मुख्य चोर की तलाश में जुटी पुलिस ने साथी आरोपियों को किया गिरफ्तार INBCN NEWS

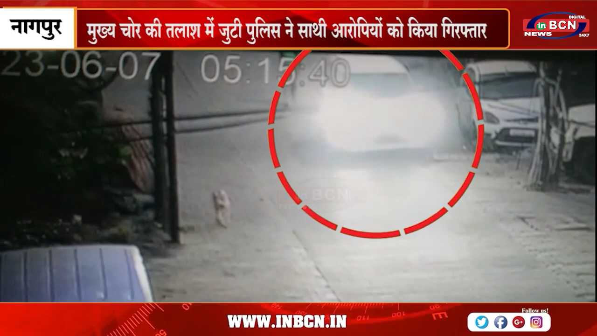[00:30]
मताबिक नंदनवन थाना शेतर से चार पईया अर्टी का वाहन MH49U-7768 तड़के सुबा पाच बज़े के करीब घर के सामने से ही चोरी